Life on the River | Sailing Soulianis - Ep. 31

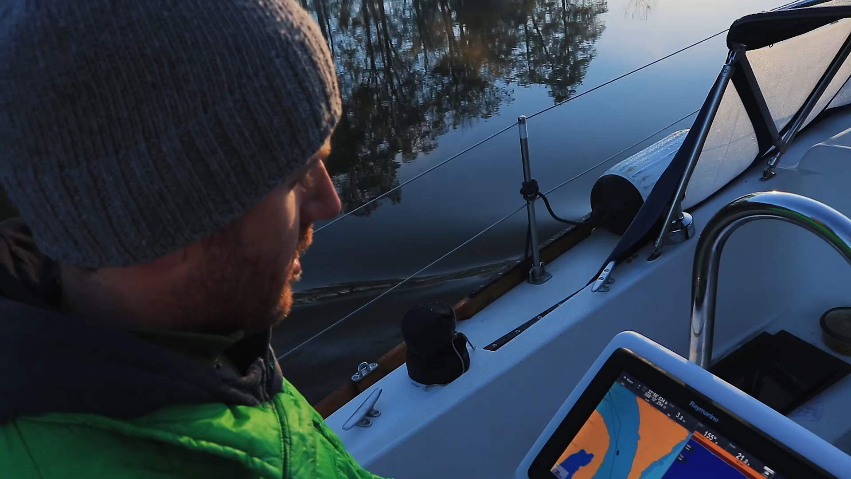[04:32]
This chart plotter doesn't update its reference points exactly. It only updates about that far apart. So when you cut corners,
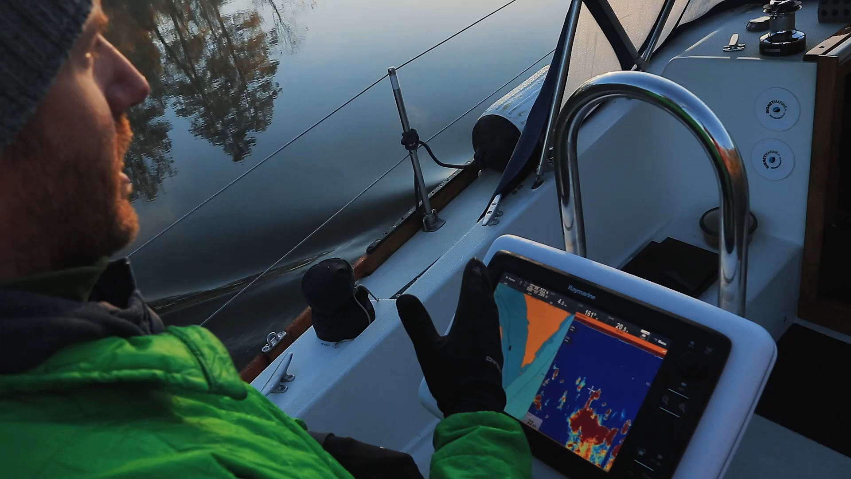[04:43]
it always makes the corners tighter because it just draws a straight line between the two points.
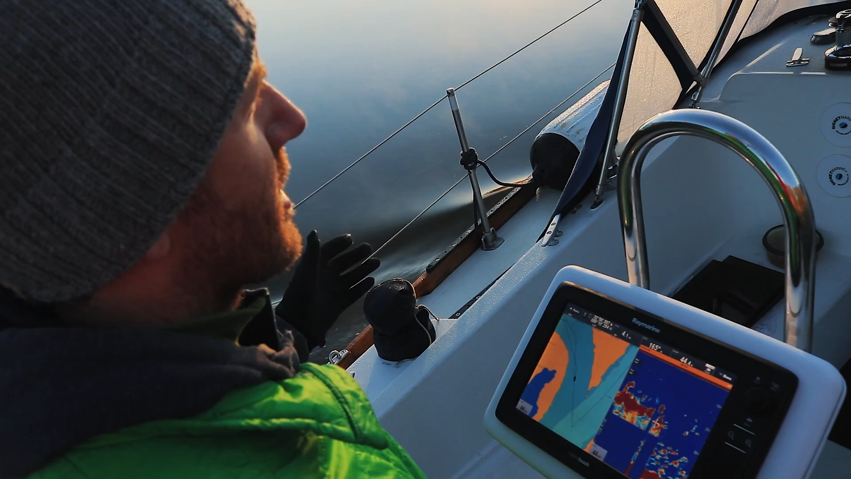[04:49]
On a broad scale, we could use it to go back to where we went, but we can't use it in and out of an anchorage. It's not usable to like follow dog legs.